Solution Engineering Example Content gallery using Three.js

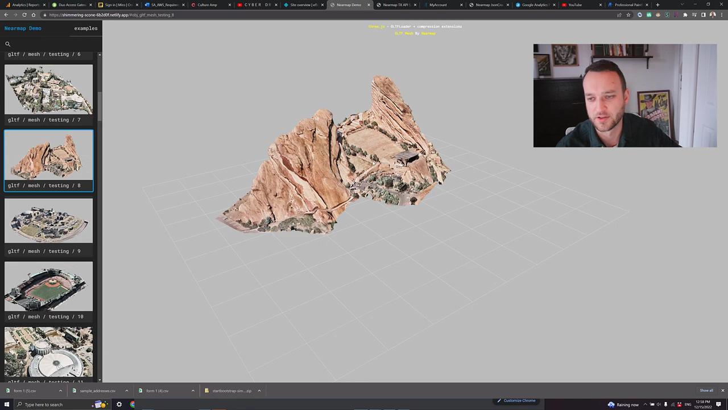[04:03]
So sometimes it takes a little while to load, but once it does, you're going to get that full resolution mesh. Again, really drives home the value of 3D.
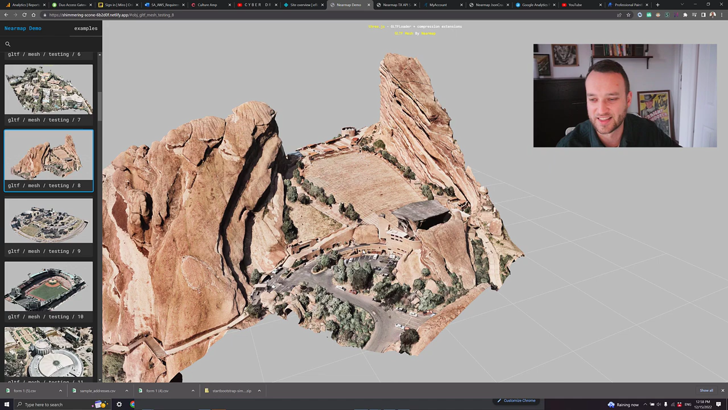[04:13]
I think this is going to connect the dots a lot better for clients on how good it is versus what it looks like in Map Browser. And again, you know, this is that exported content. This is what they could have access to for all of their project renderings and things like that.